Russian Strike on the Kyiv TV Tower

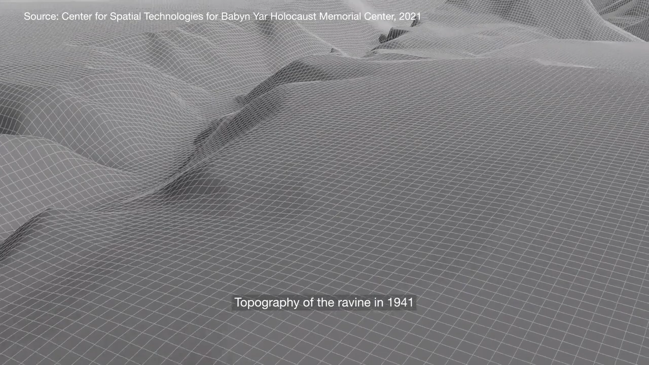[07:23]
This spur is where German murder squads shot their victims.